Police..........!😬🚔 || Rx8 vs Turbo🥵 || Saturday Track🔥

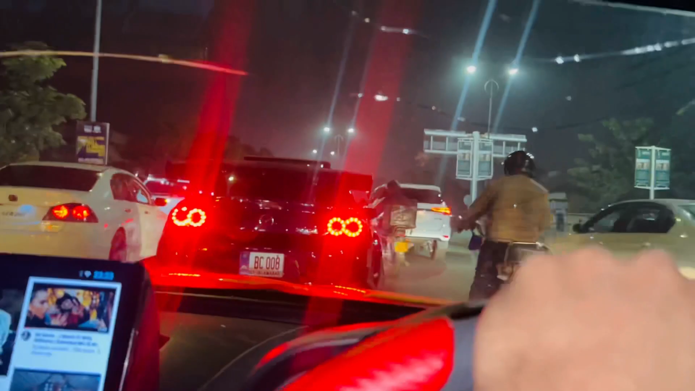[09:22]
नजर आ रहा है सनरूफ पे लेटे लगी हुई है, ये हमें ऐसे ही नजर आएगा, ये चलते हुए नजर आएगा।
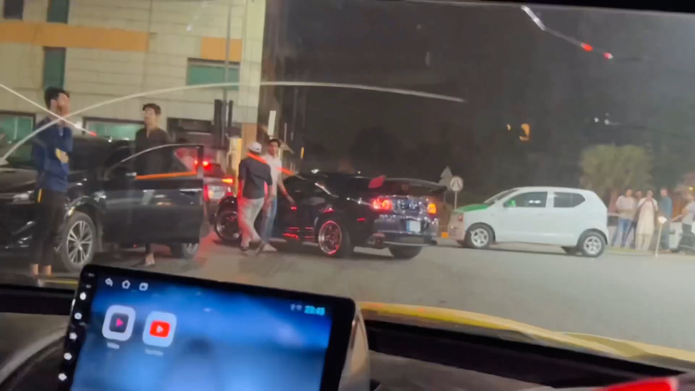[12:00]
ये GTR लग रही है, बातों की बातें, लाइटें मिल जाए ना